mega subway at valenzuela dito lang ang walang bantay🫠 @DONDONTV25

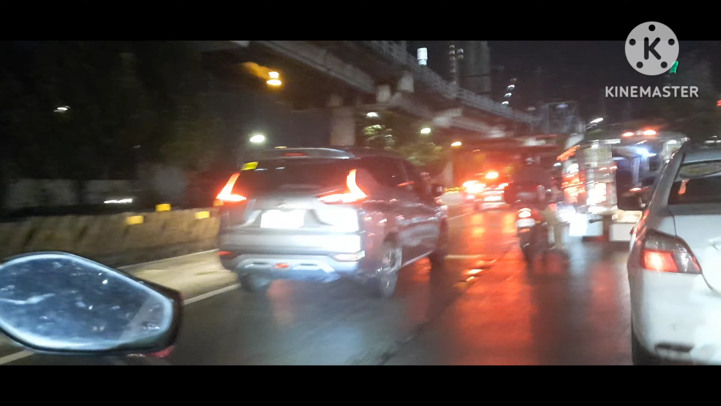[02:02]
Alright, dito ako sa gitna dadaan kasi palagi ako dito sa gilid eh. Diba dito ako sa gitna dadaan kasi dyan sa gilid napaka ano dyan, mabagal dito din, ganun din, pero ganun talaga kahit saan ka pumunta basta traffic.
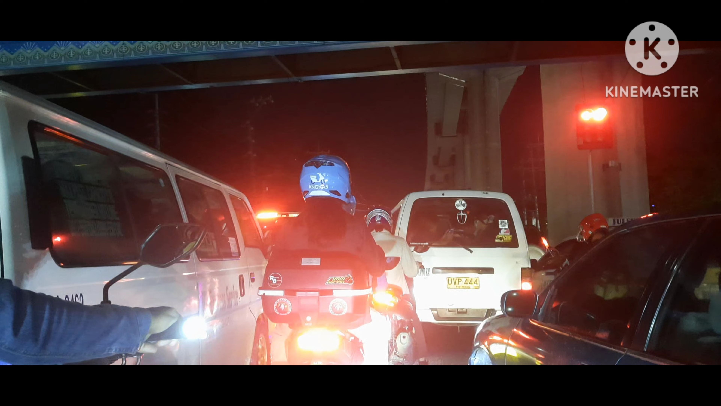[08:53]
Ayan, dito ako ngayon na-stop sa may North Avenue. North Avenue, Mindanao Avenue. Diba? Umuulan. Ayan, lalaki ng patak.